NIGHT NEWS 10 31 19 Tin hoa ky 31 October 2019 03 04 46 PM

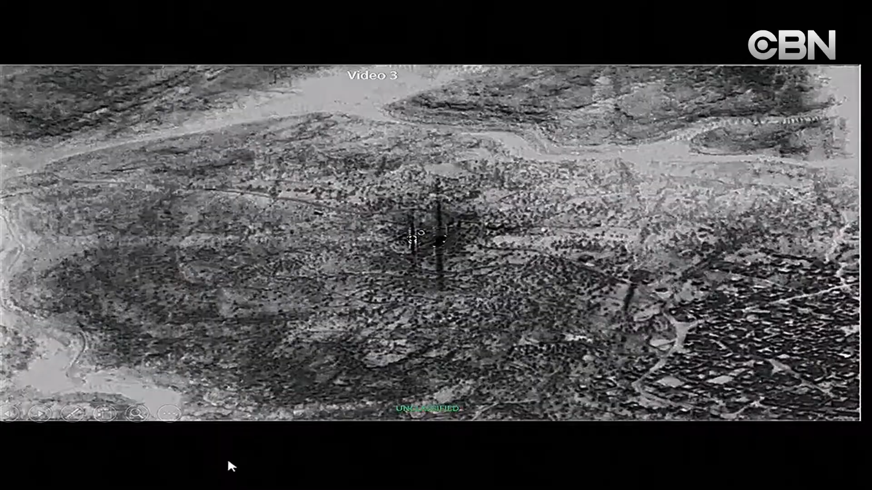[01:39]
cho thấy lực lượng đặc nhiệm Hoa Kỳ đến gần khu dinh thự của Abu Bakr al-Baghdadi,
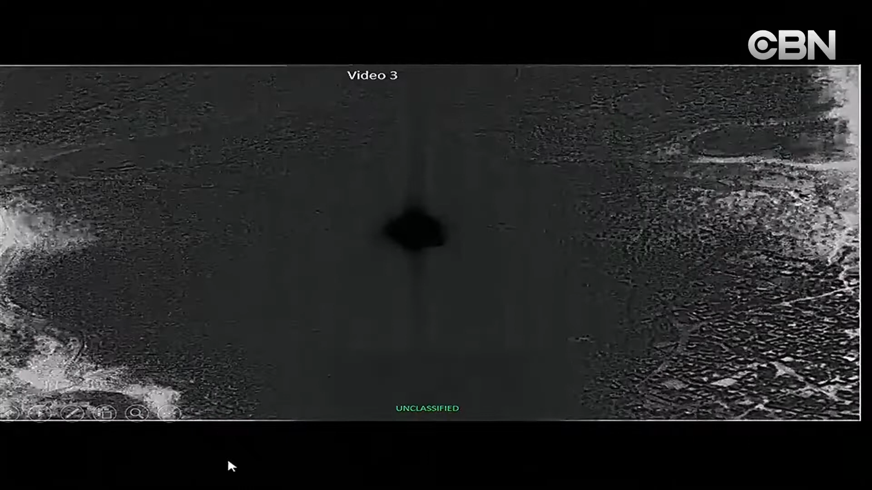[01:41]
người sáng lập và thủ lĩnh tổ chức nhà nước Hồi giáo ISIS, vốn đã bị tiêu diệt trong chiến dịch của quân đội Mỹ vào cuối tuần qua tại tỉnh Idlib, Syria.
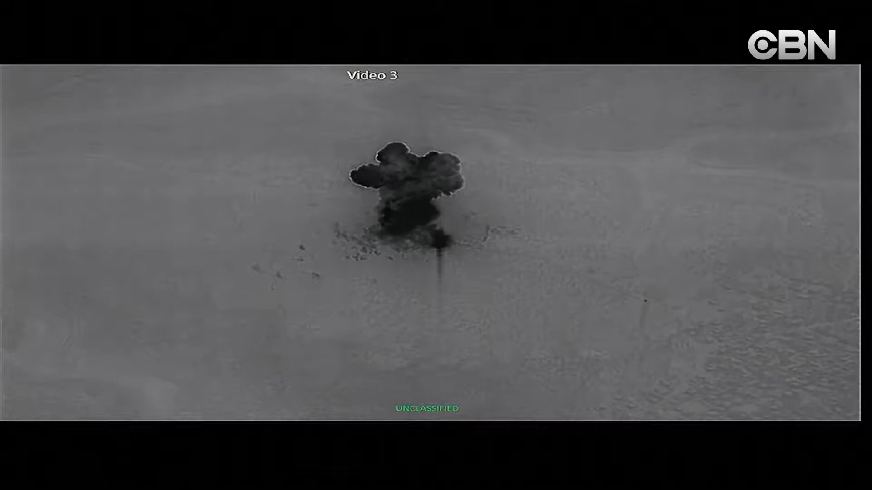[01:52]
Một video khác cho thấy Hoa Kỳ đã không kích phá hủy khu dinh thự sau khi lực lượng đặc nhiệm rời đi. Trong cuộc họp báo tại Ngũ giác đài ngày thứ Tư 30 tháng 10,
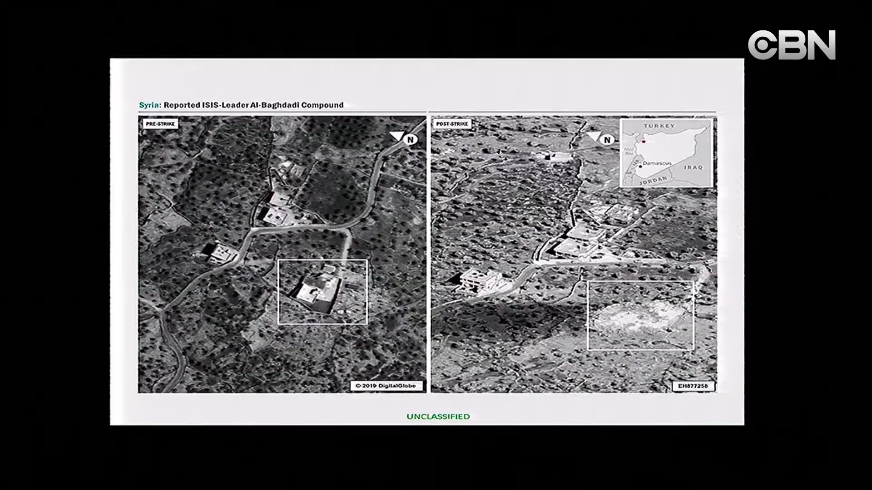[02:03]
chỉ huy Bộ Tư lệnh Trung ương Hoa Kỳ, tướng Kenneth McKenzie, cung cấp thêm chi tiết mới về cuộc bố ráp diễn ra hôm thứ Bảy, đồng thời tiết lộ chi tiết và hình ảnh về nhiệm vụ. Tướng McKenzie cũng khuyến cáo rằng ISIS
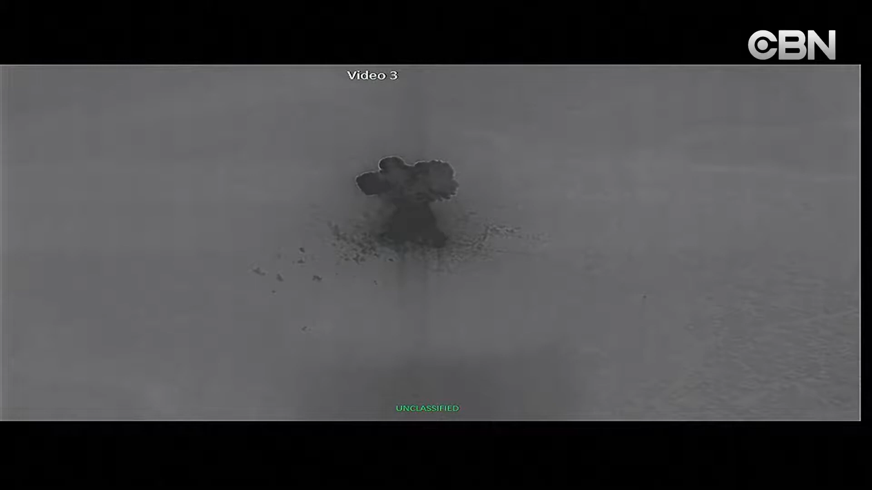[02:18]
sẽ trở nên hết sức nguy hiểm sau cái chết của al-Baghdadi và có thể sẽ tấn công trả thù.
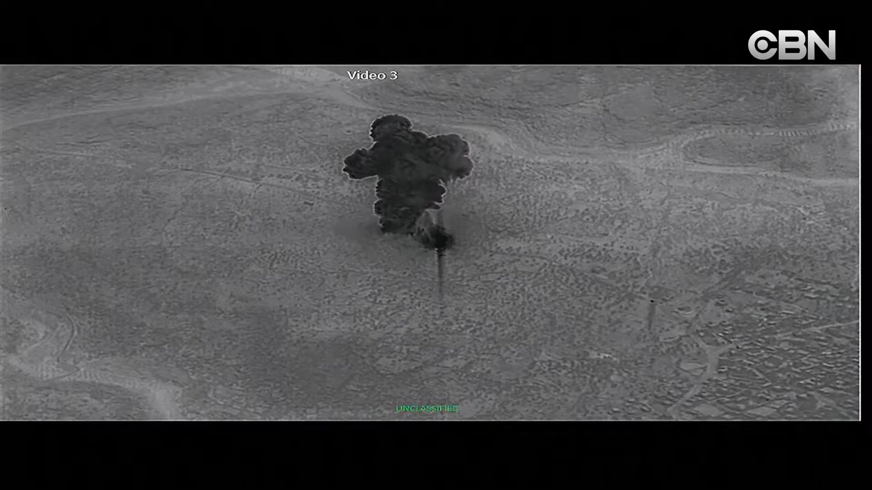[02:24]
Đoạn video cho thấy gần 100 binh sĩ Hoa Kỳ đã được 8 trực thăng Chinook chở đến khu dinh thự của Baghdadi và nổ súng ngay khi đến khu nhà ở vùng Tây Bắc Syria gần thị trấn Idlib.